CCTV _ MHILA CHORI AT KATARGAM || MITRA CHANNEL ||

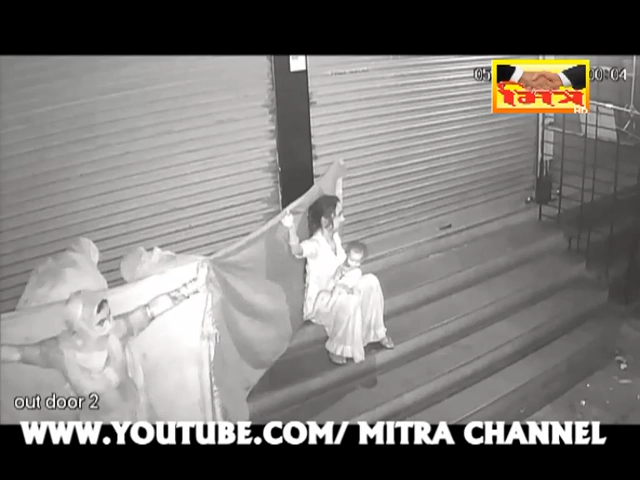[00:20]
मासुम बालक पर नजरे पड़ी रही उश कदरगाम दरवाज अपर फेशन पोईंट नामनी कपडानी दूकान आविली श जमां गतरोज वहली सवारे पांच वागेन अर्सा मां महला तस करोई हाथ फिरो करो हतो
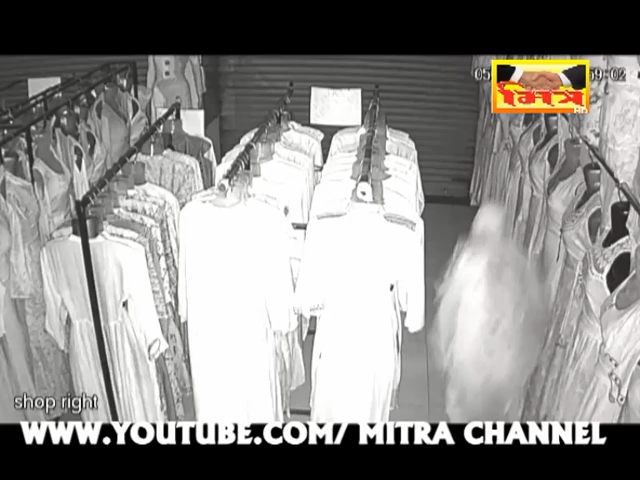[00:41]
दुकान दार भाड़ू अप्पा माटे रुपया लावे होतो जे महला चोर चोरी जता कतरगाम पुलिस सिशन मां CCTV साथ फरियात नो धाविश शेहर मां महला चोर टुलकी सक्रिय